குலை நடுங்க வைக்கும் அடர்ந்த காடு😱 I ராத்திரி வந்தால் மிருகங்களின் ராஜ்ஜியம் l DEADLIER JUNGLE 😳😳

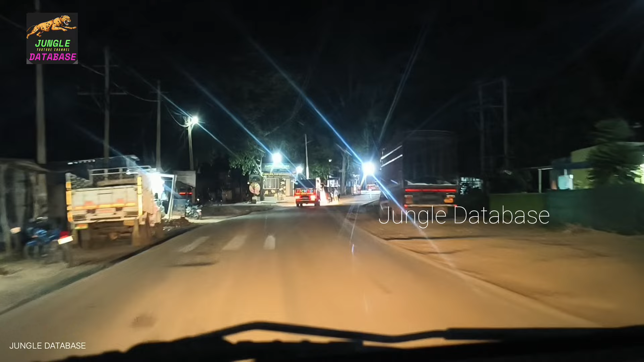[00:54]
இப்போ நாங்கள் இருக்கிற இடம் கர்நாடக மாநிலம் சாம்ராஜ்நகர்லேருந்து தமிழ்நாட்டுக்குள்ளே வர்றதுக்கு இருக்கிற ஃபஸ்ட்டு செக் போஸ்ட்டான,
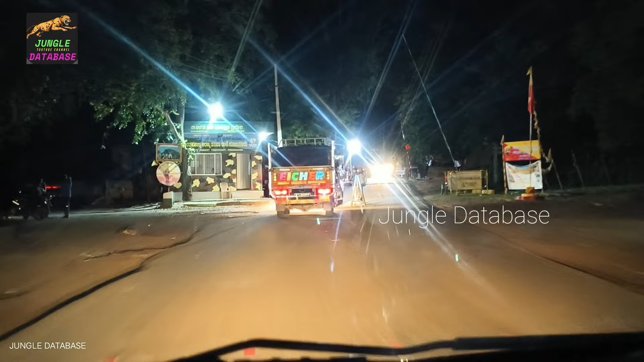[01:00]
அதிலும் முக்கியமான செக் போஸ்ட்டான புனிஞ்சூர் அப்படின்ற ஒரு இடத்துல இருக்கக்கூடிய இந்த கர்நாடக செக் போஸ்ட்டில் தான் நாங்கள் இருக்கோம்.
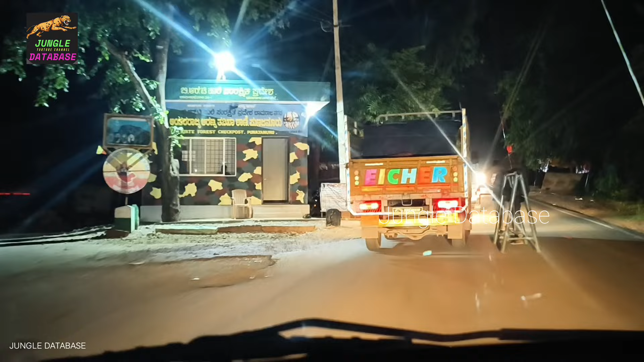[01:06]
இப்போ மணி சரியாக 8:50 ஆகுது. இதில் என்ன ஒரு ஸ்பெஷல்னு கேட்டிங்கன்னா, இன்னும் சரியாக 10 நிமிடத்துக்குள்ளே இந்த செக் போஸ்ட்டை மூடிடுவாங்க.
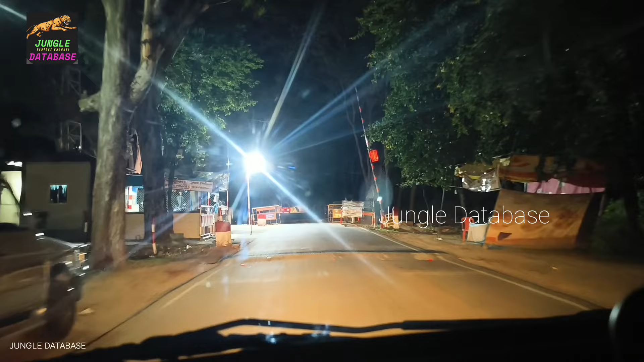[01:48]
ரோட்டில் பார்த்தீங்கன்னா வாகனங்களின் நடமாட்டம் ரொம்பவே குறைஞ்சி போச்சு.
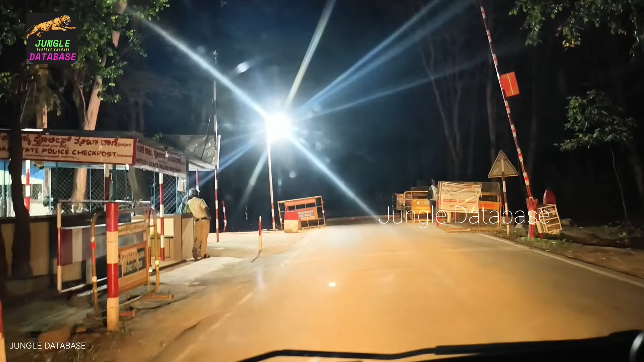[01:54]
வாங்க இன்னைக்கு நம்ம எல்லாருமே சேர்ந்து இந்த அதிபயங்கரமான இந்த சத்தியமங்கலம் டைகர் ரிசர்வ் ஃபாரஸ்ட்குள்ளே பயணிக்கலாம்.